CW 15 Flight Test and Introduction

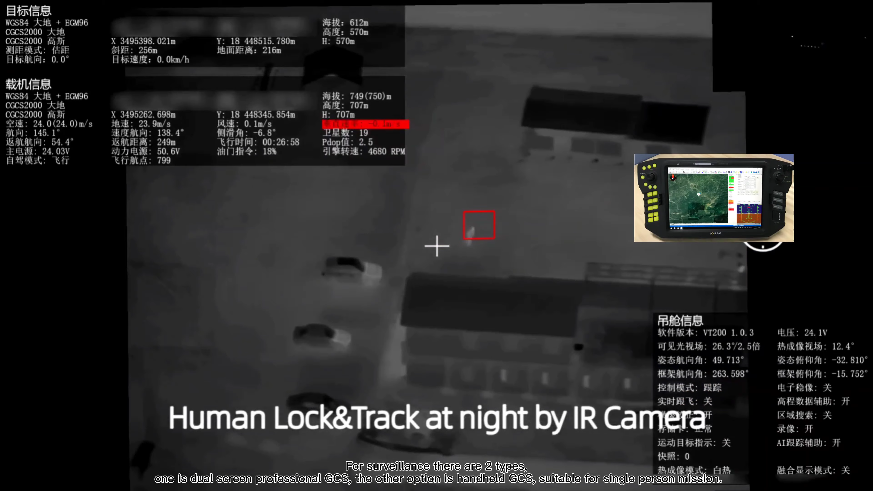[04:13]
The other option is a handheld GCS, suitable for single-person mission.